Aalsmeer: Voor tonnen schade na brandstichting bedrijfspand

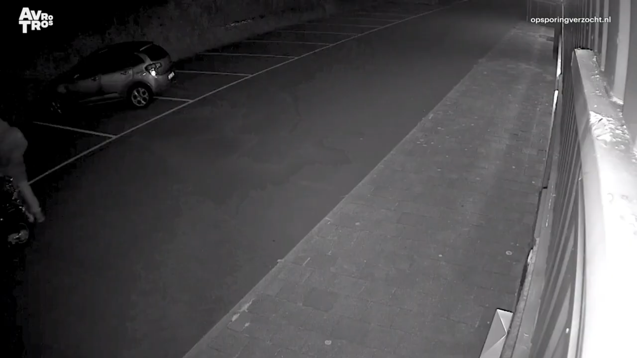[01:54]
Kort voor één uur stappen twee mannen aan de achterkant van zijn pand van een scooter. Die slaan het raam in, gooien vloeistof naar binnen, maken een spoor naar buiten en steken dat aan. En dan zie je in één keer die vuurzee zo tegen de gevel omhoog gaan. Dat is immens. Dat is echt immens. Immens.
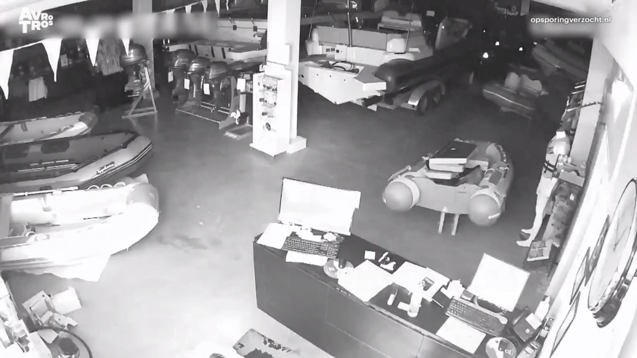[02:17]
Blijkbaar grijpt het vuur niet snel genoeg om zich heen.
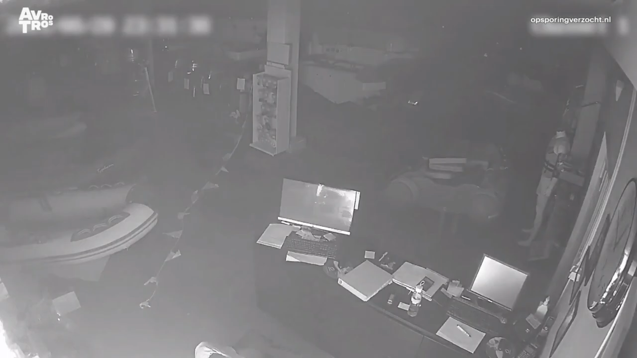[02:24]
Er wordt nog iets brandbaars naar binnen gegooid.
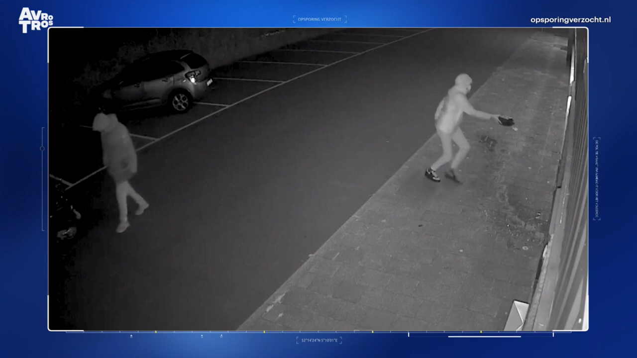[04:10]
Nadat hij de brandbare vloeistof over het pand giet. En het zou dus zomaar eens kunnen dat hij bij het gieten per ongeluk zichzelf heeft meegenomen.